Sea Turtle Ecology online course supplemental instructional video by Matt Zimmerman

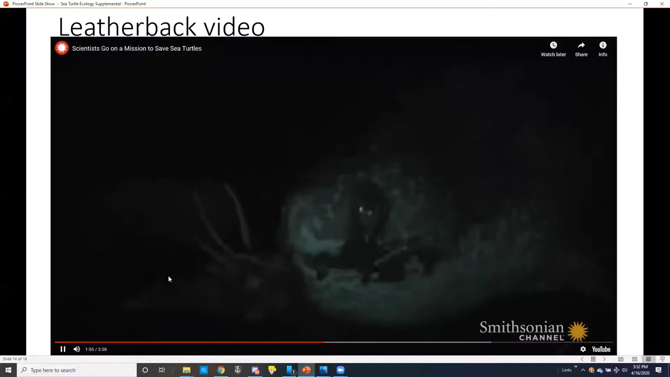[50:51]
Male at just the right stage of the nesting process.
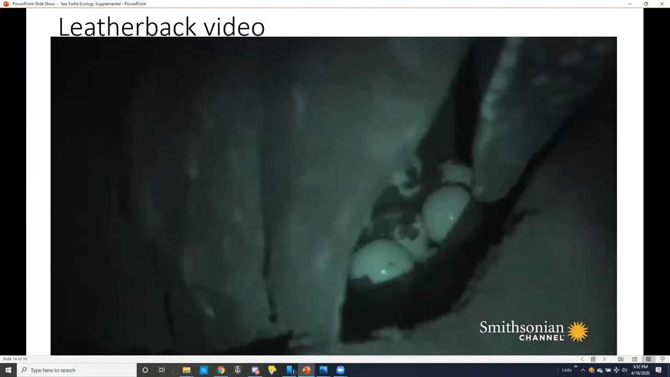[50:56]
Now it's a race against time. Okay, let's go. Rapido. The team switches to red headlamps.
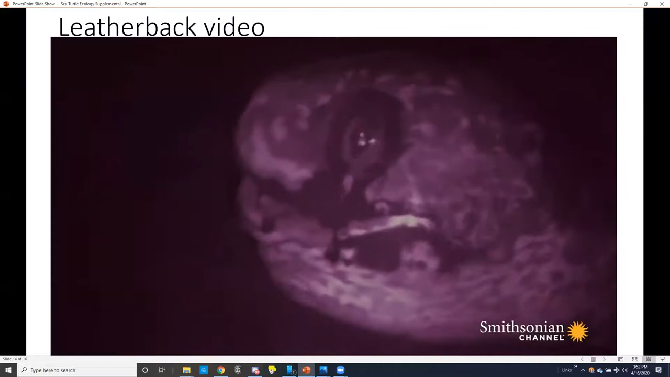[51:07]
It tends not to disturb them.